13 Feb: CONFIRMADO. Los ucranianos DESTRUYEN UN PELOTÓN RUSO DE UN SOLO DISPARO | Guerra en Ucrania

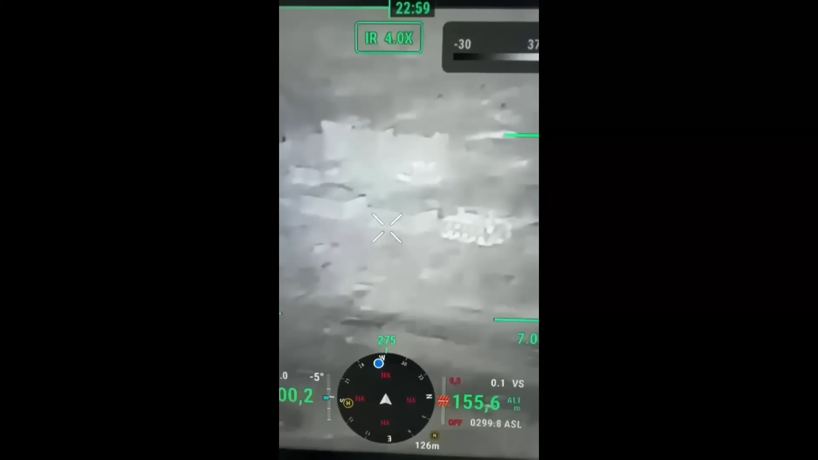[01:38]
Un militar compartió imágenes en las que mostraba cómo rastreaban a los pelotones rusos utilizando una cámara térmica y
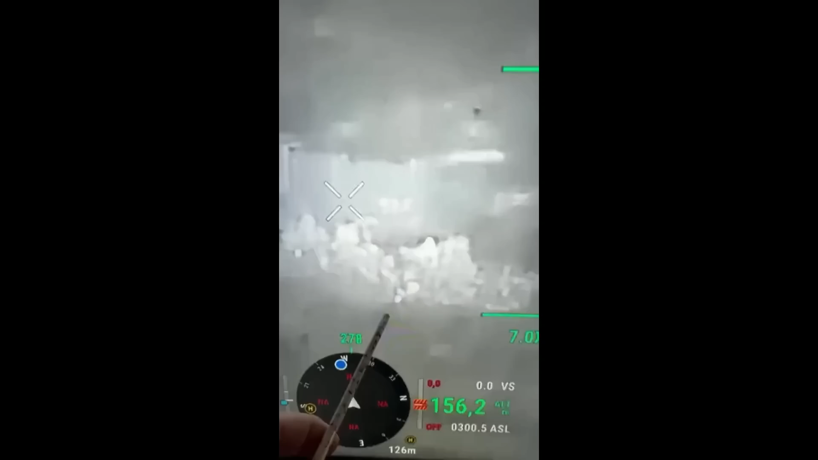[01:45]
luego cómo la artillería ucraniana lanzaba un impacto directo de acuerdo con las coordenadas.